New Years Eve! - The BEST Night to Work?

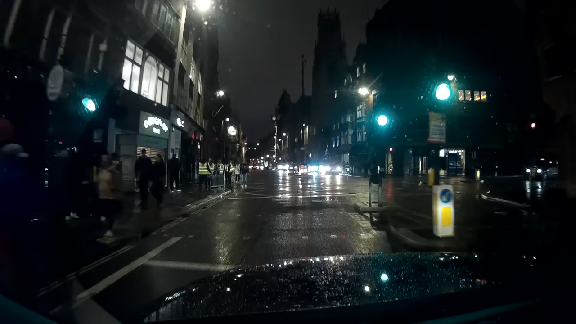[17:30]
I'm thinking, if I get them to King Charles I Island, I know I won't be able to get any further than that but they'll be able to see Big Ben from the top of Whitehall and I can say, look, this is as close as I can get. From here, we forward into the Aldwych but we can't get down to the Victorian Bankman. That would be an ideal option in normal times.
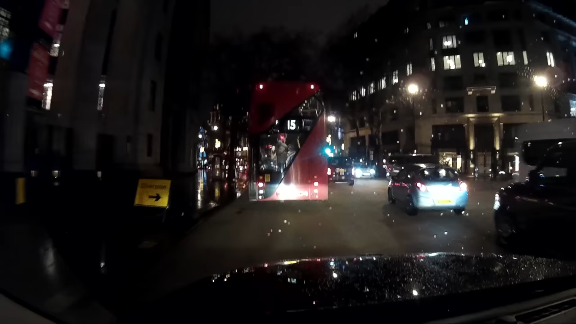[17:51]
Any access down to Victorian Bankman and the Victorian Bankman itself has been shut since 2pm so that option is entirely gone.
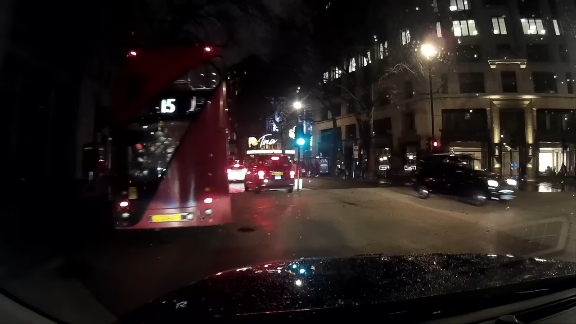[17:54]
So, I just go straight over the Aldwych, out onto the Strand, the bus lane of the Strand works perfectly, a little bit of congestion by Charing Cross Station through into King Charles I Island, and I attempt to drop them neatly here.
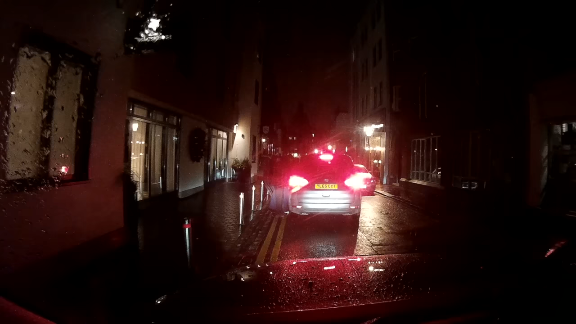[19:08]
I'm busting to use the gents so I park up on the rest rank and I head over to the Golden Arches on Brompton Road. I head back in the Harrods direction and there's not a single cab on the Harrods rank
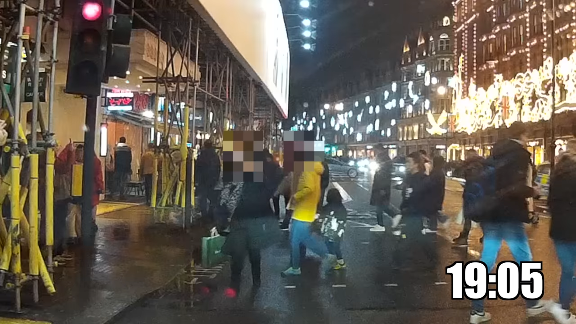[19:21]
and this lady comes running across the crossing to try and hail me down.
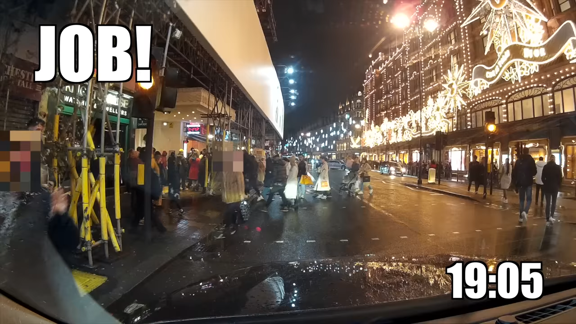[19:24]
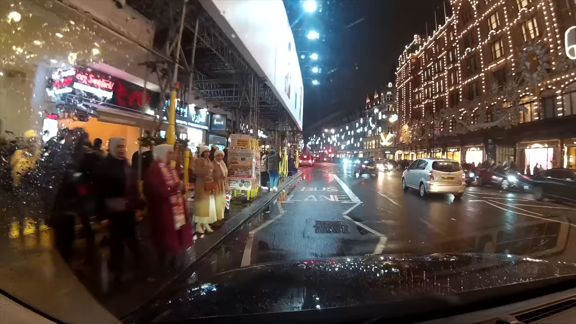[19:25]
I let her know that I can't pick her up on the crossing. I have to move a little bit further up Brompton Road to safely
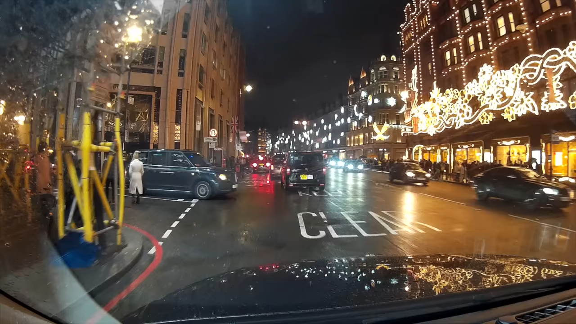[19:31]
allow her into the cab and she and her friend want to go out to the XL Exhibition Centre. They're staying at the Sunborne Yacht Hotel.
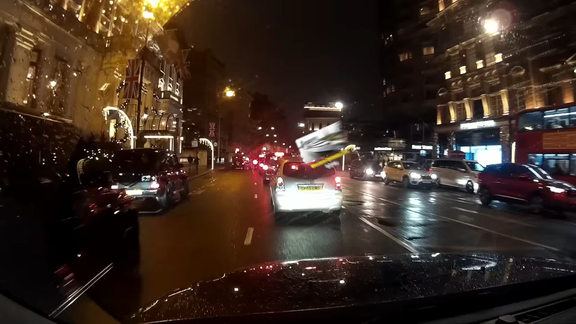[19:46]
Thankfully, at this time, I'm able to use the West End to get me out east.
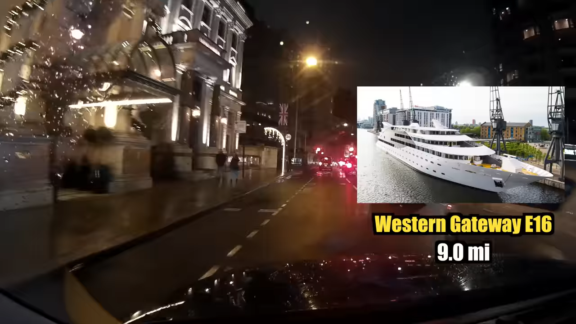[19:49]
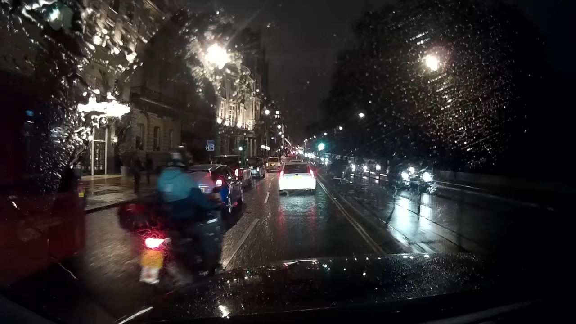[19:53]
I can't use the Palace Roads like I normally would but had this job been after 8 o'clock, bloody hell, that would have been the diversion of the century. So I'm thankful they decided to get a cab now.
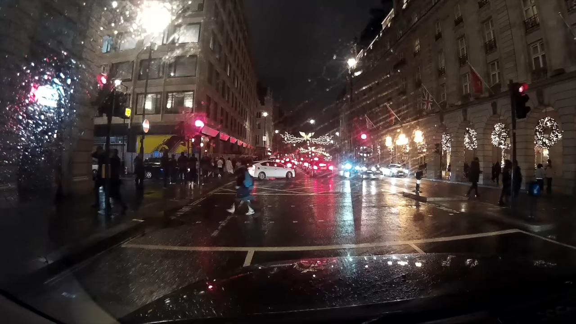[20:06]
From here, we go through Piccadilly,
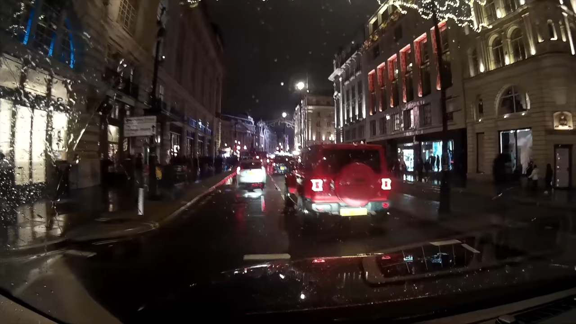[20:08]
all the way along Piccadilly because it was quite clear earlier, through the Circus,
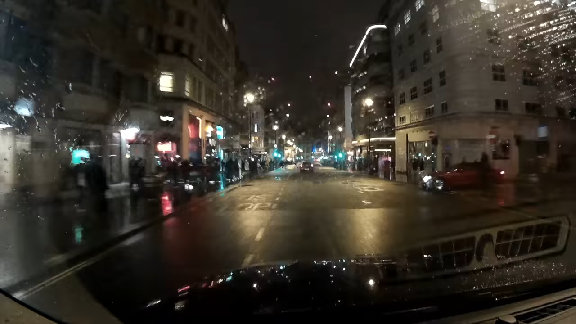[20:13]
Haymarket, we're going to use Orange Street again because of Trafalgar Square being a bit busy.
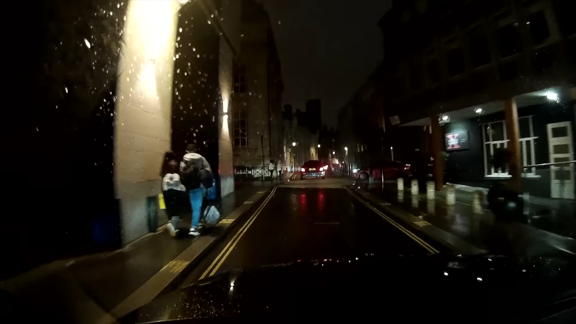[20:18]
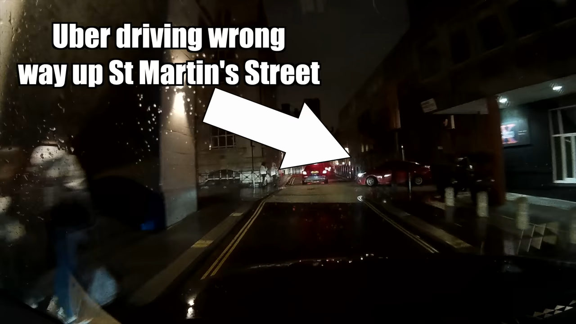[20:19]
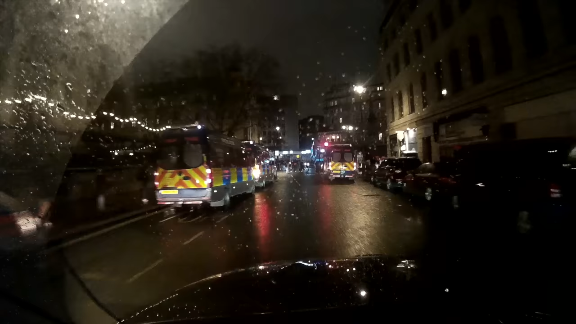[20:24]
Cut ourselves out onto the Strand. From the Strand, we have to go all the way over the Aldwych through Fleet Street and this is where it sort of quietens off a bit. Fleet Street, Ludgate Circus, Ludgate Hill, St Paul's Churchyard, forward into Cannon Street, all nice and quiet and easy in the city through Swire Junction, forward into East Cheap, forward Great Tower Street and we pull ourselves out onto Bywood Street for Tower Hill.
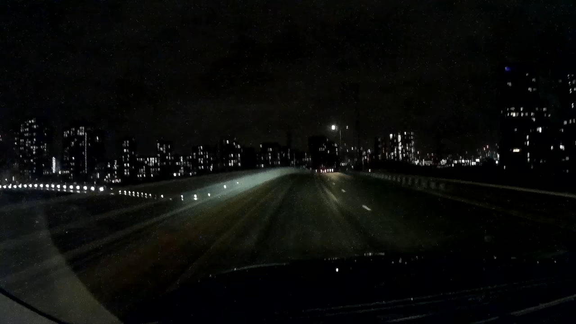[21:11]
Go round the roundabout, over the Lower Lee Crossing, over that roundabout, leave it by Western Gateway and bosh, we can set them there.